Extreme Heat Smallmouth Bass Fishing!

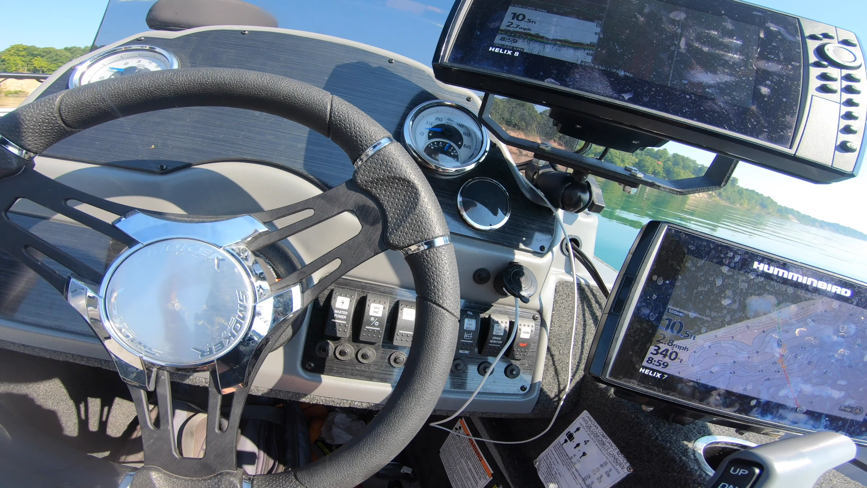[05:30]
We're in 10 feet of water, so the contour lines say it's 6. It's the wires of the wire. The water is a lot higher this year than it normally is, so. Okay, I can't handle this anymore. I just need to get fishing.